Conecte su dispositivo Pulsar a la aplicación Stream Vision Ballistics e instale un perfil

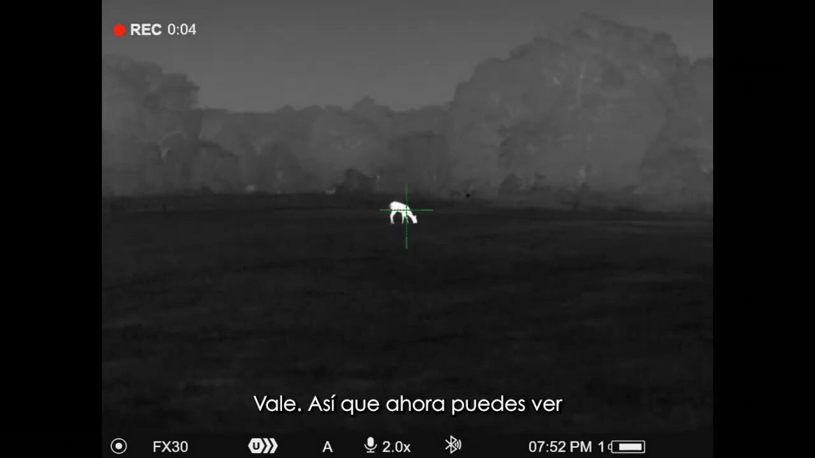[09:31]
So you can see now, if I do a long press in here,
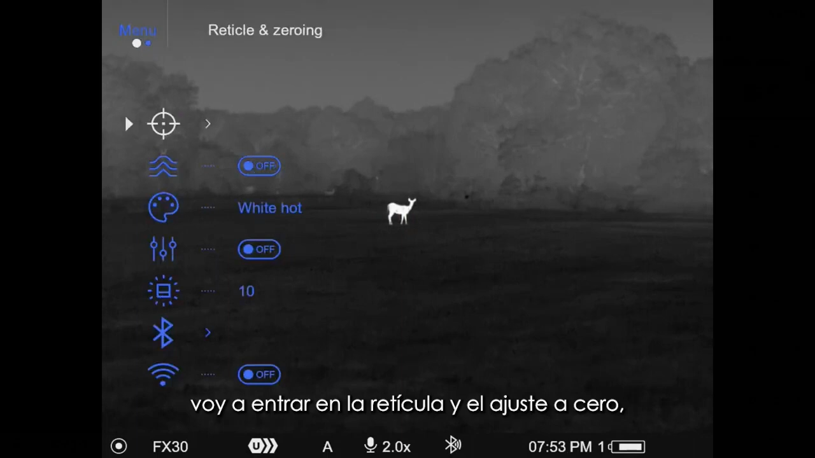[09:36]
again, I'm going to go into the reticle and zeroing, make sure that we're on that FX-30.
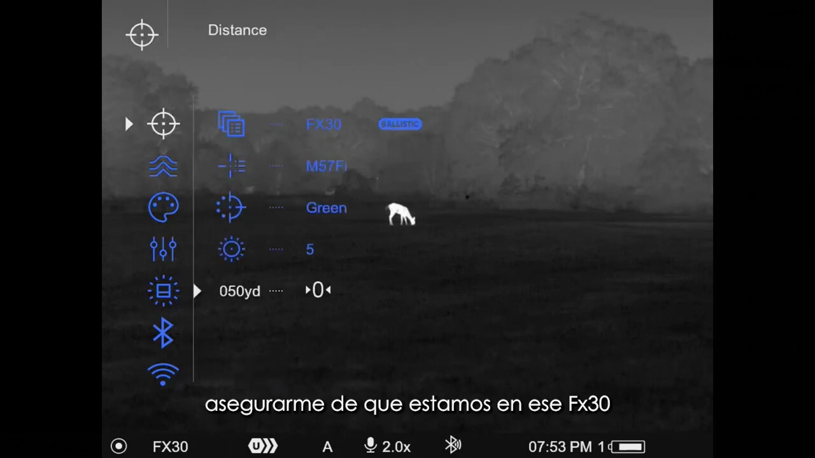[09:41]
So again, this is for an FX-30 caliber hybrid slug.
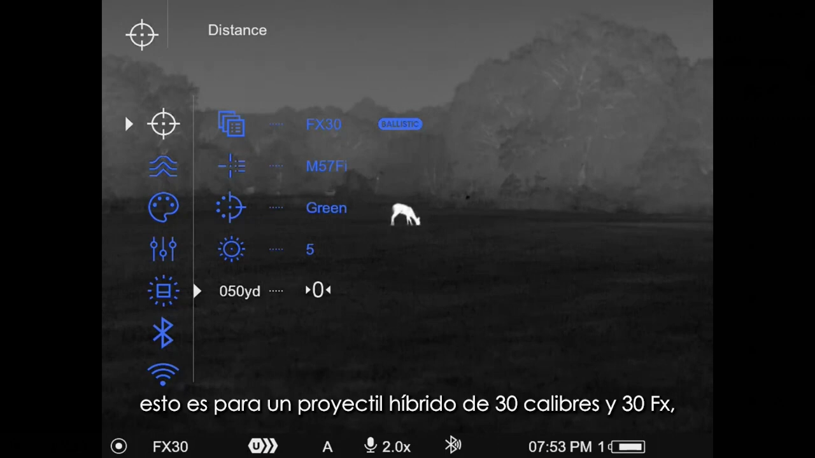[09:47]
And I'm only shooting that thing at 890.
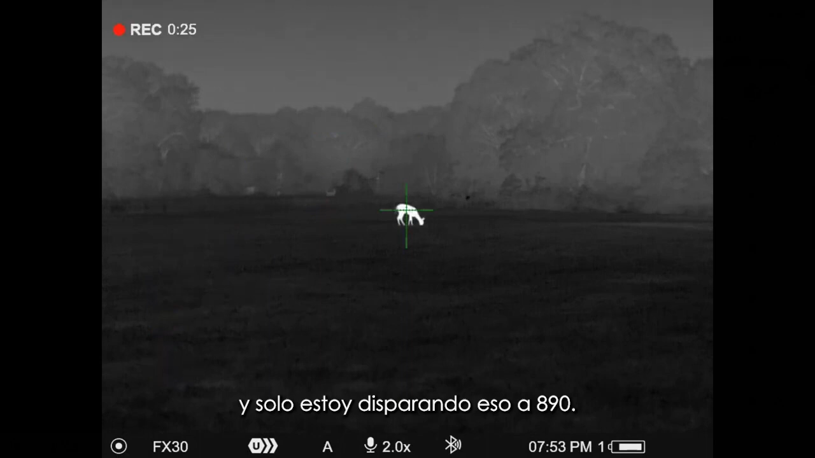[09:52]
So you'll see, I don't have this on the gun, obviously at this point, but I've just got it sitting on top of a tripod,
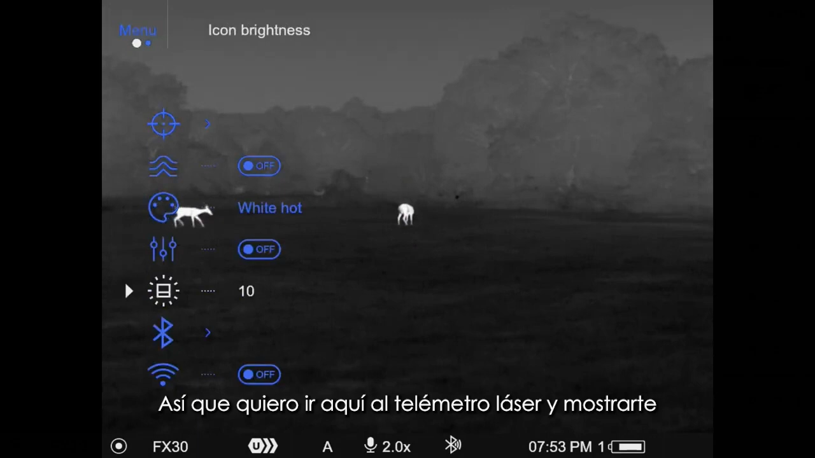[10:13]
and show you that I've got everything turned on.
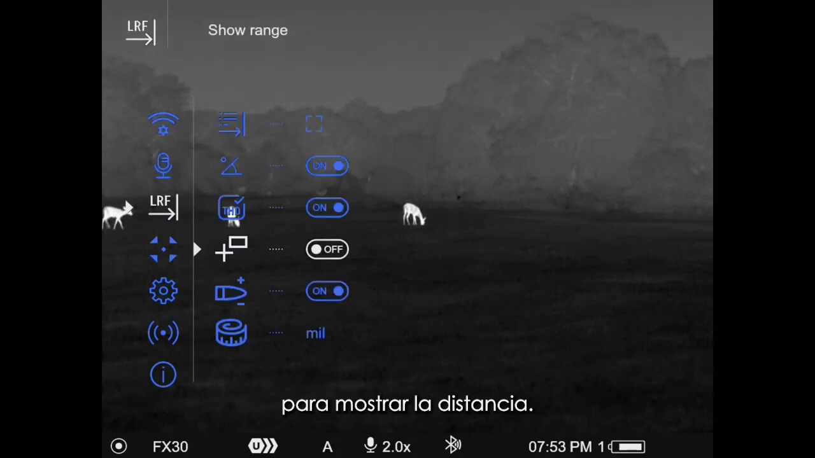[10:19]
This one to show range, I'll show you, you can turn that on or off if you want to.
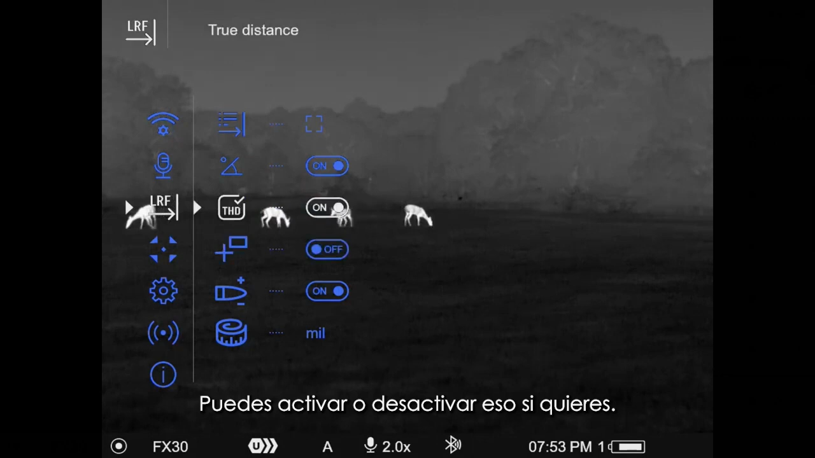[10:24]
Likewise, you know, you can turn the ballistic calculator off or on.
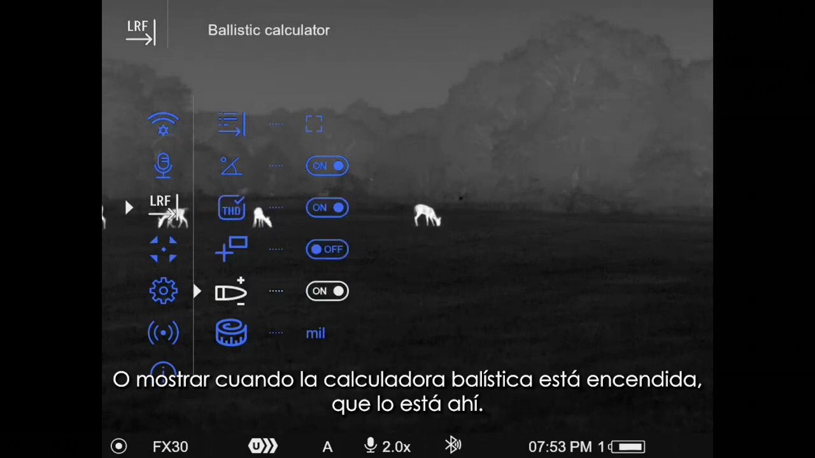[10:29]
So when the ballistic calculator is turned on, which it is there, and then I've got the show range turned off,
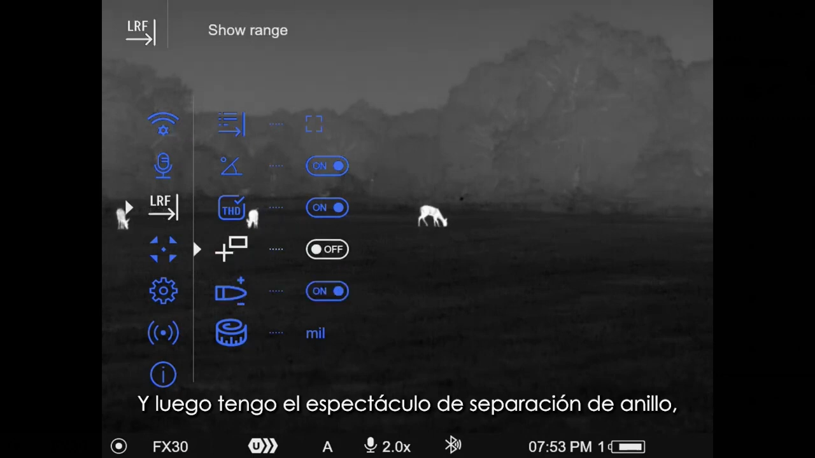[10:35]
but I'm going to go ahead and turn that on so you can see what it looks like.
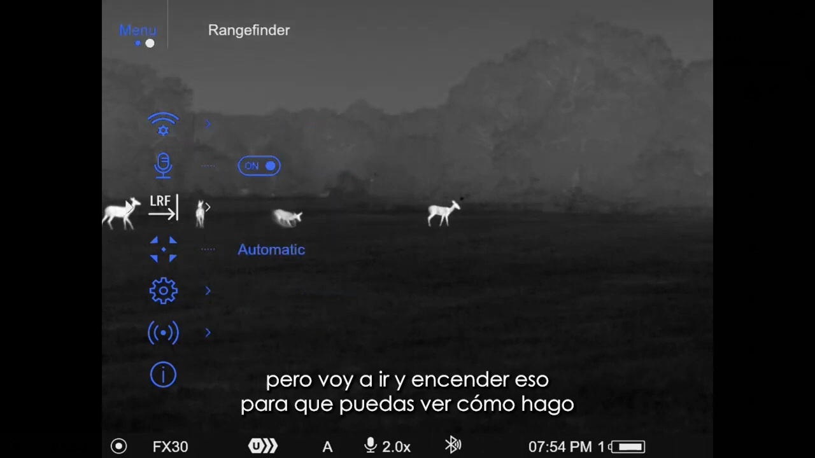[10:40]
So out here, if I turn around and range that target, you can see where the midline of my reticle is going to stay positioned.
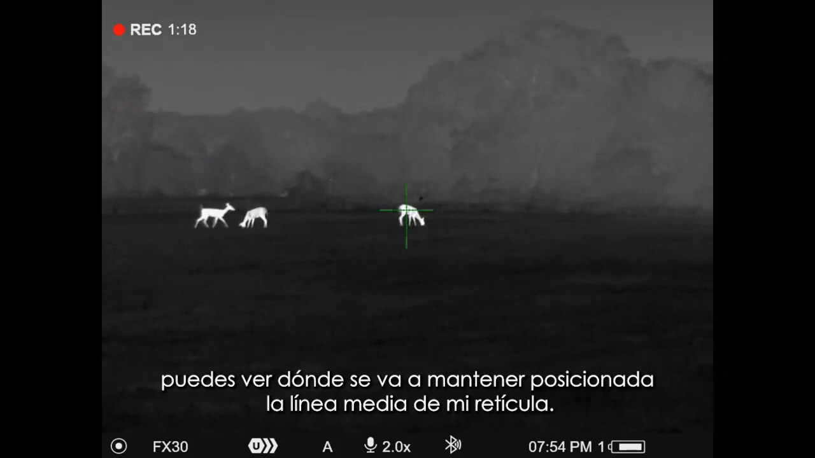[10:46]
But based on the range reading, I'm going to get that X.
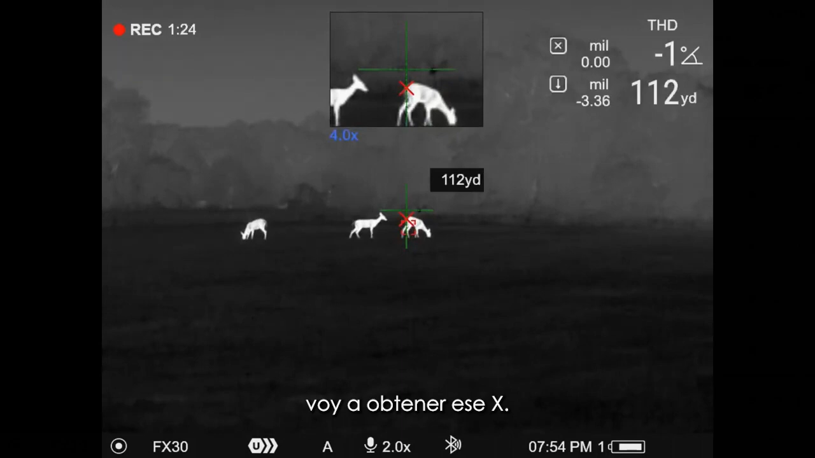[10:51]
So those are at 112 yards.
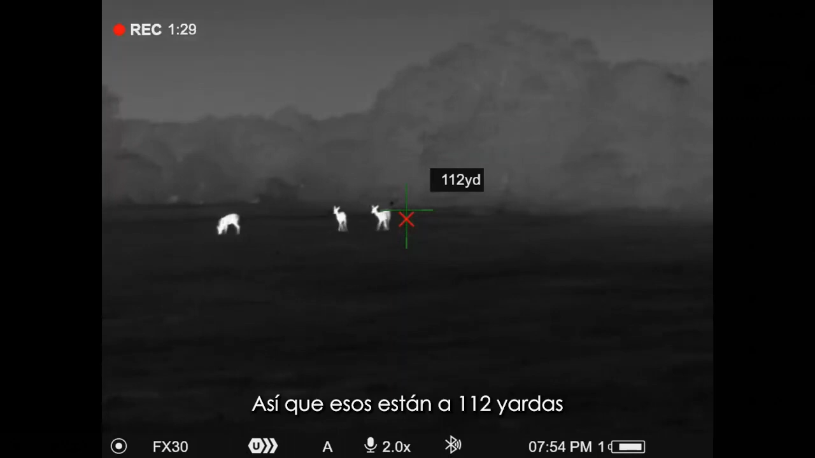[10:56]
And you can see where it's placing the X for my hold position,
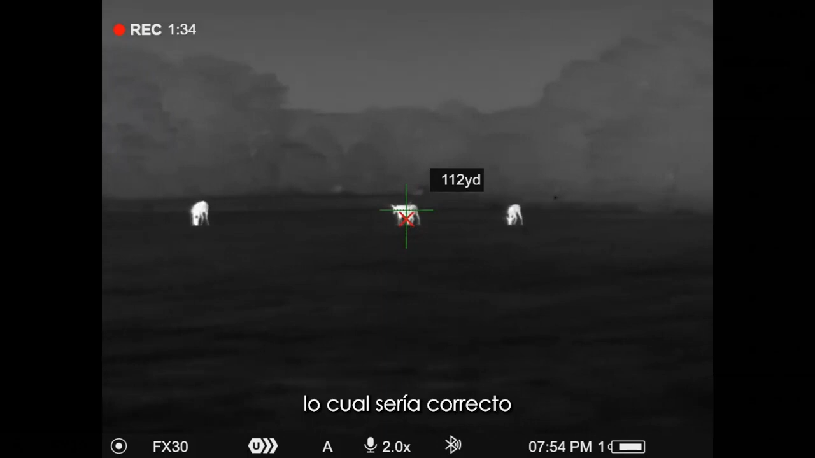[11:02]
which would be correct on that, on that particular projectile.
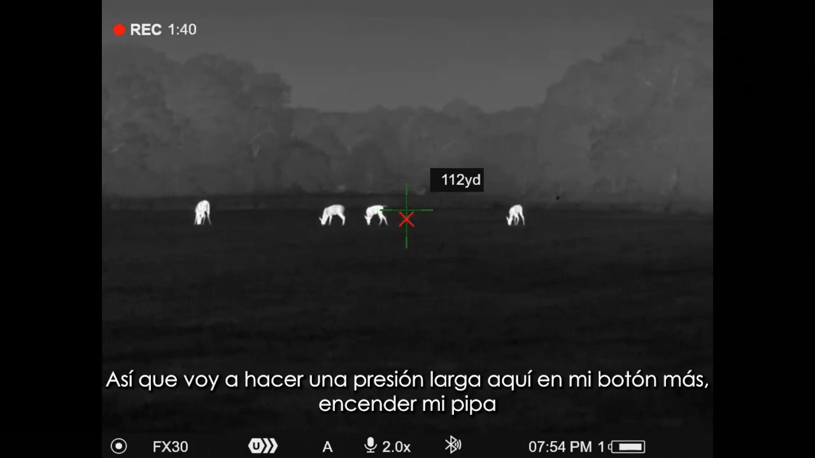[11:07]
So I'm going to do a long press here on my plus button, turn my PIP on,
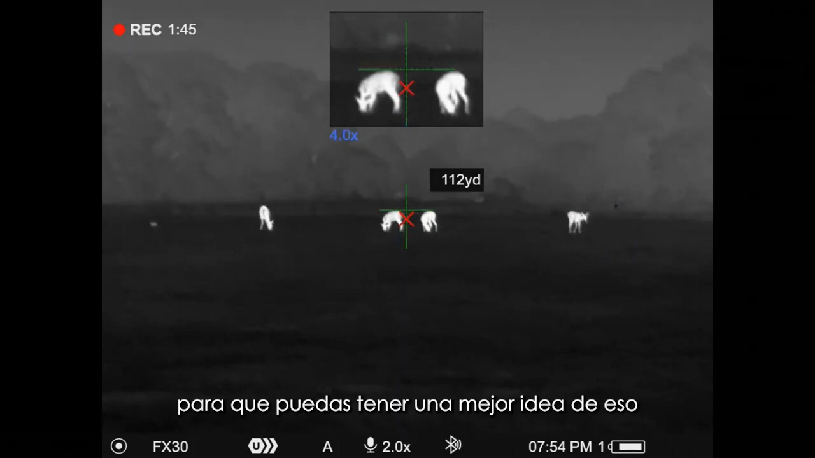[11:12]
so you can get a better idea of that and kind of how this is going to work.
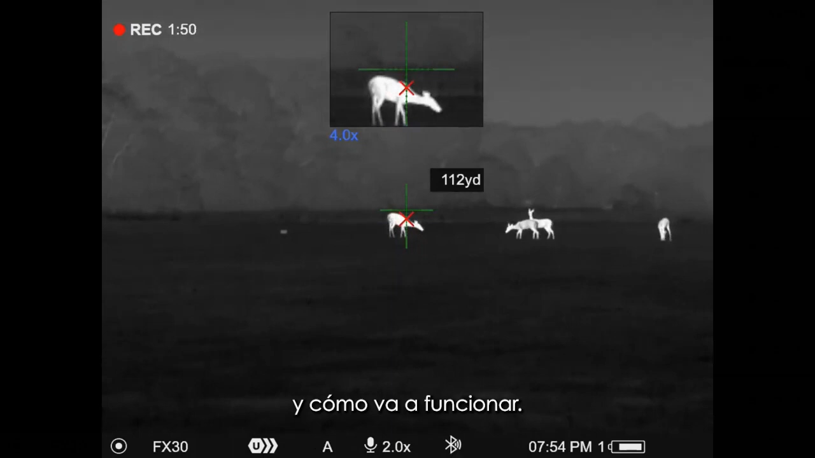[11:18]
But effectively, you can see there, if I want to turn around and take a new range,
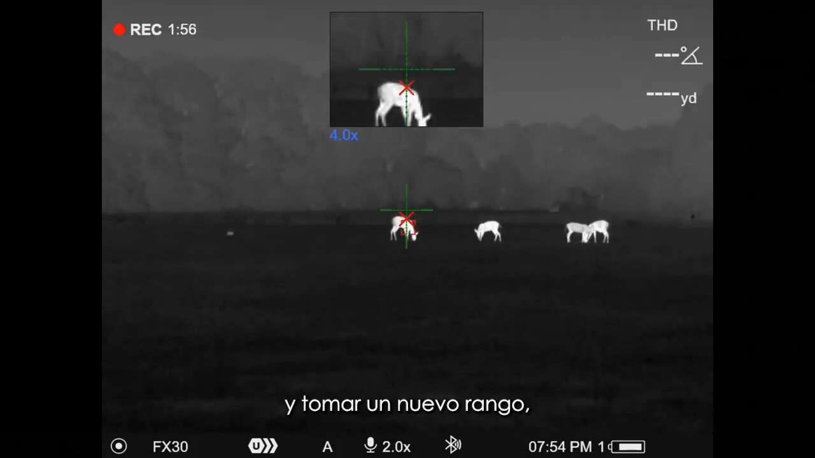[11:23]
it's going to readjust ever so slightly for that new range.
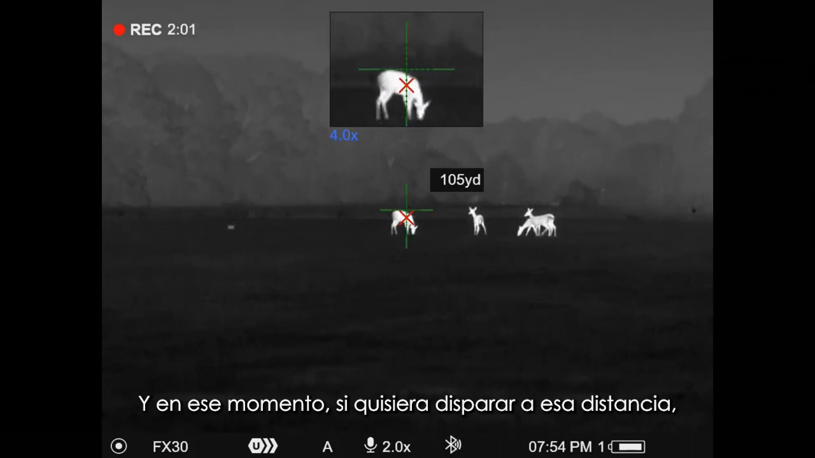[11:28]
And at that point, if I was wanting to shoot at that distance, then I would just hold the X.
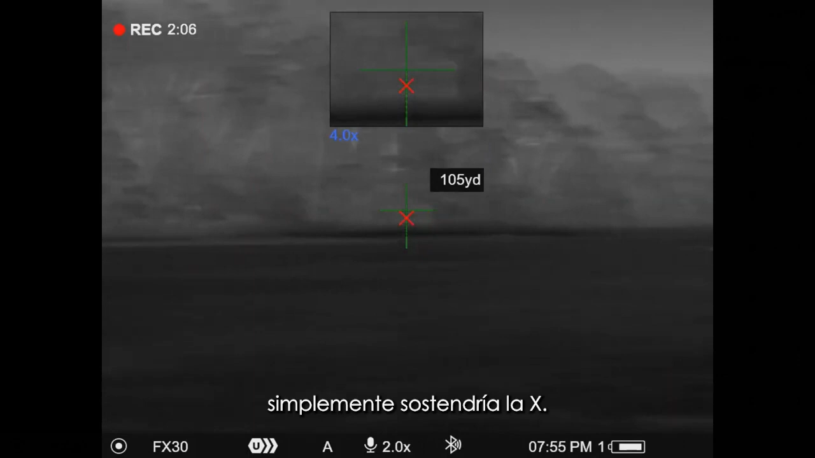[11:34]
But you can see, I'll roll over here on something
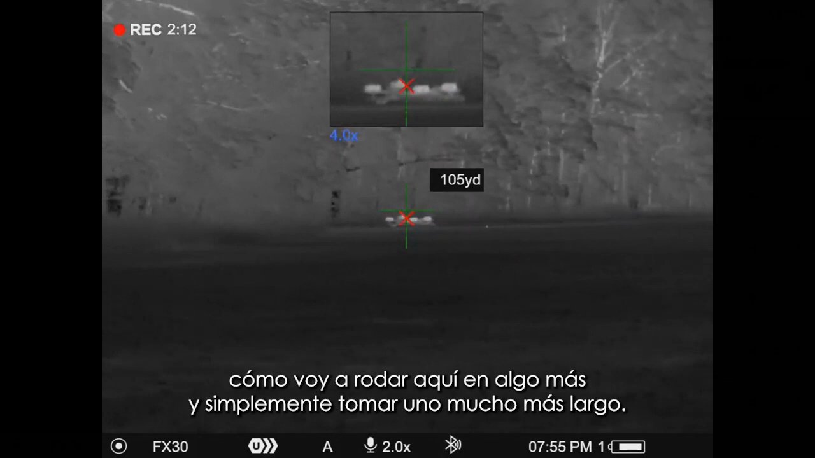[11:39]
else and just take a much longer one just to kind of give you an idea.
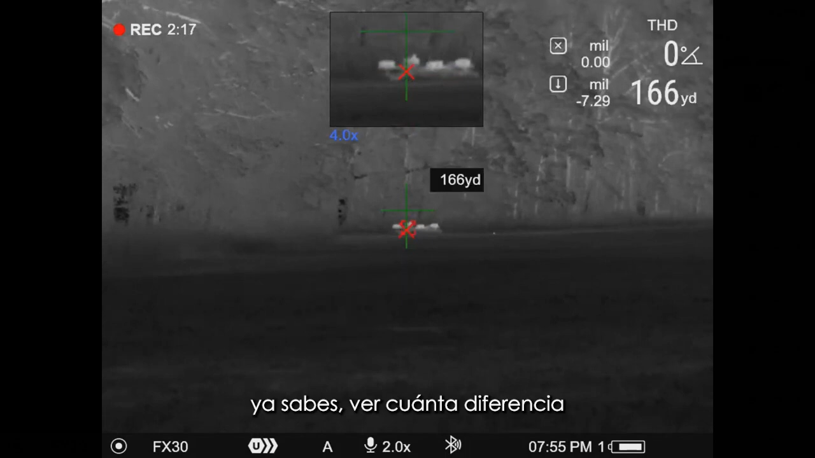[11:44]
You know, see how much difference that's going to make in that particular projectile versus what it's going to make for me right here.